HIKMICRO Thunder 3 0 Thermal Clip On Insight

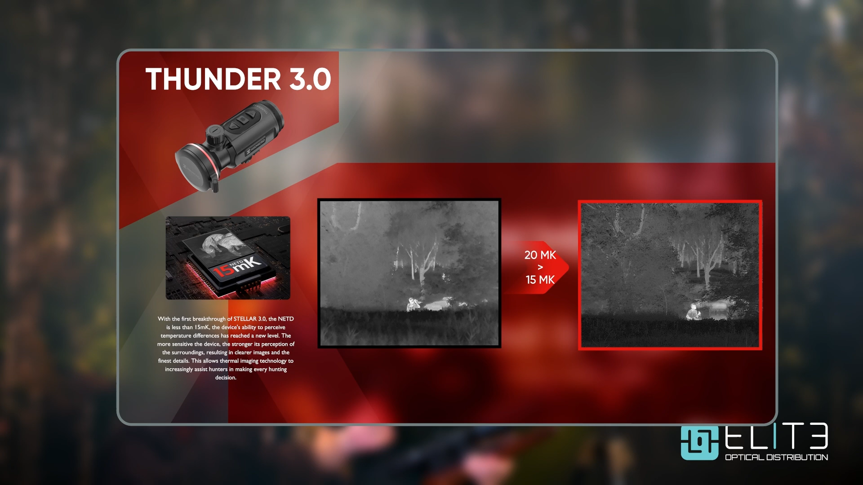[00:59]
The lower that number, the more accurate your sensor is and that delivers two advantages to you. The first, in good conditions you'll see more detail in the image, more information in the foreground and the background and also a clearer picture of your heat source.
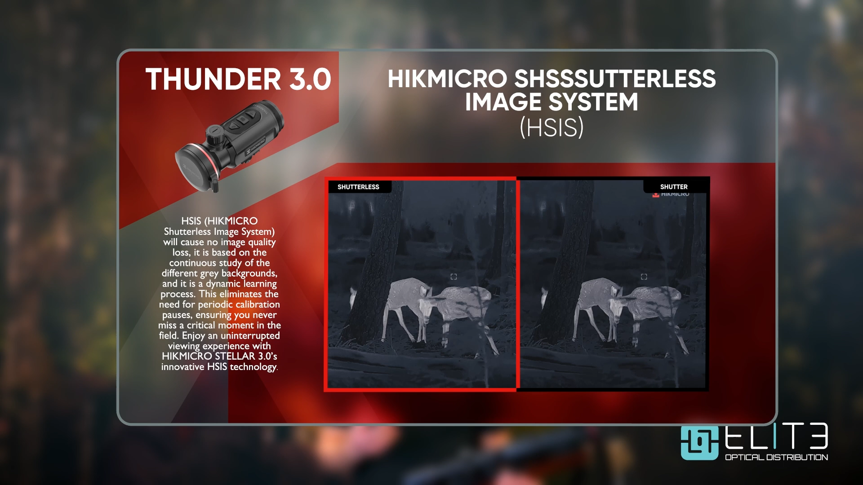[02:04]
So if you're about to take a shot, the image could freeze and you would be unable to shoot. Shutterless technology uses software to control that noise and removes the need for any interruption to your image.
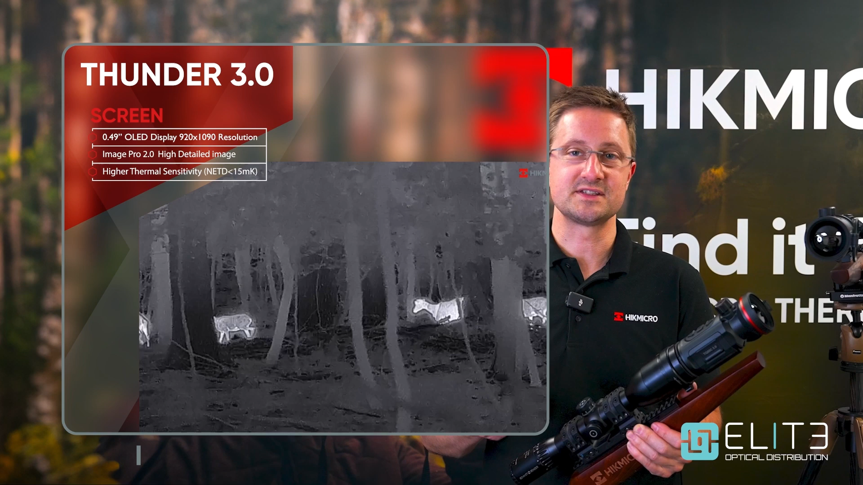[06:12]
image processing that Hike have introduced in this product. Overall it's stunning and a great way to shoot and maintain your traditional glass optic and add the ability to shoot with thermal either in daytime or in darkness.